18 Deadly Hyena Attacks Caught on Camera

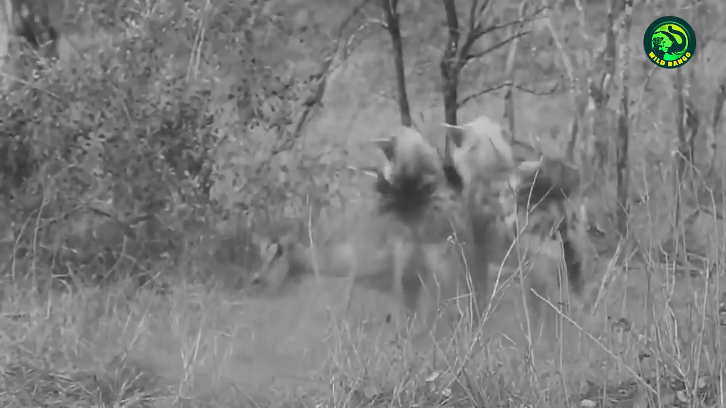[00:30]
When hyenas attack, it is almost always deadly. You have to be really fortunate to escape from their onslaught.
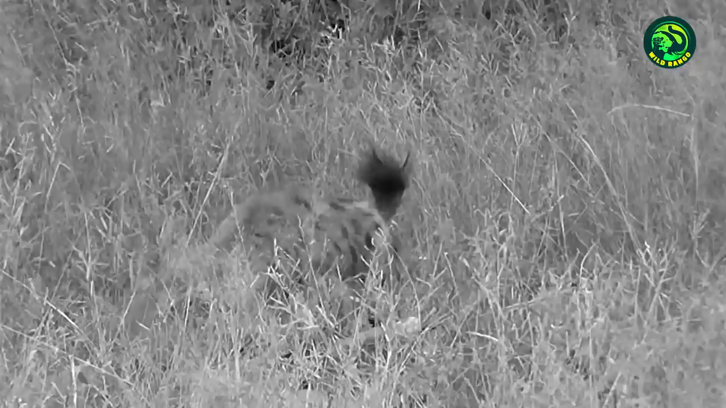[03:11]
The hyena pulls out the impala's guts and feeds on parts of its stomach region. The prey isn't about to give up without a fight and tries to flee from the scene, with its insides hanging out.
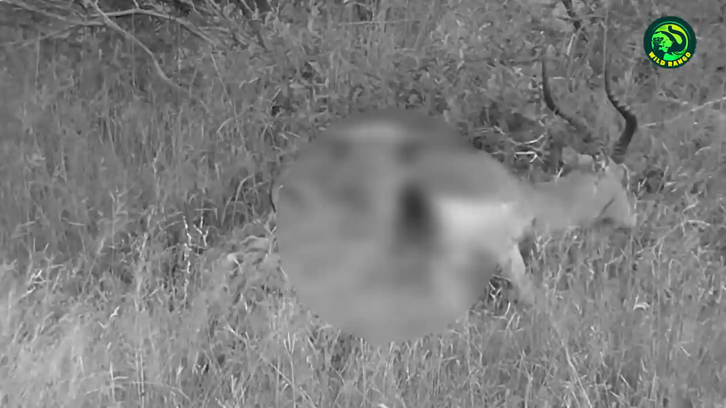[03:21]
A large chunk of meat is missing from it too. 16.
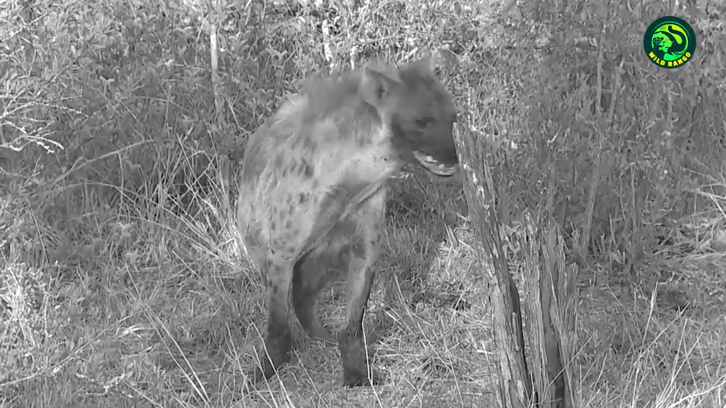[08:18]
After the scavengers are done eating, the leopard returns to feed on the scraps.
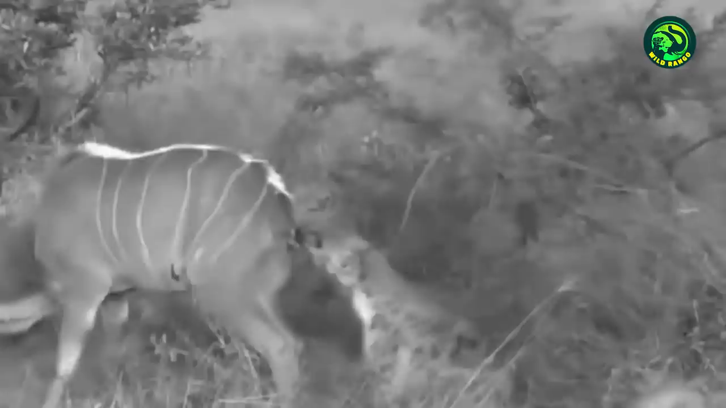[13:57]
In this shocking clip, hyenas attack a kudu trapped in a pond.
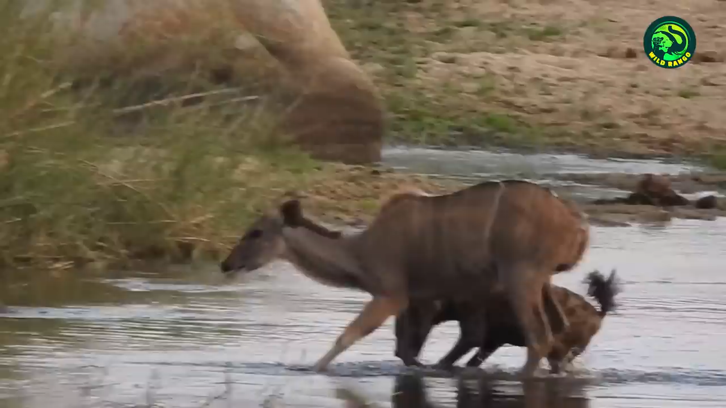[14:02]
They try to pin down this kudu, but it struggles for its life. After a while, the hyenas rip apart the kudu, tearing away parts of its flesh.
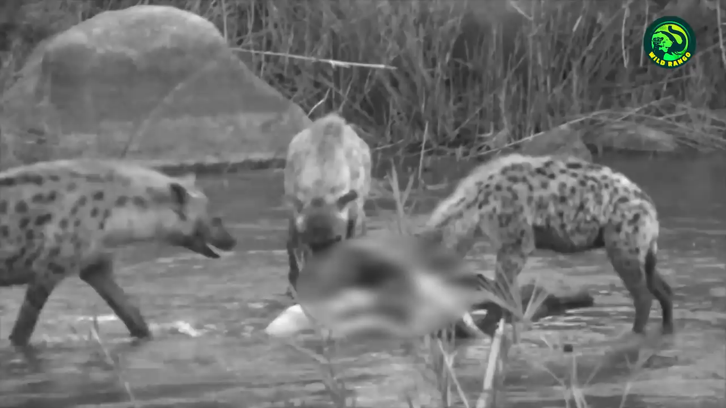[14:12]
Members of rival hyena clans arrive at the site to claim a share of the meal. 3.